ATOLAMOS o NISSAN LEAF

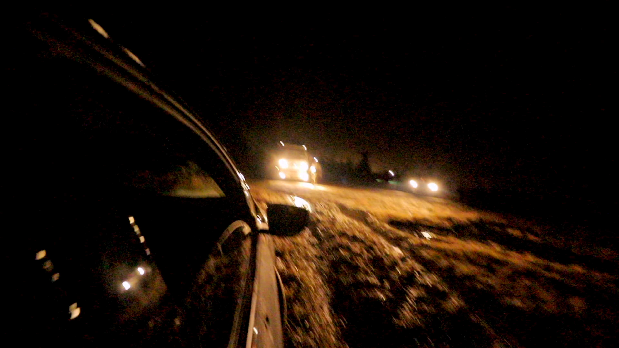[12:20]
Estamos aqui, mano, parados no meio de São Luís do Puro, né? Do lado do Cristo.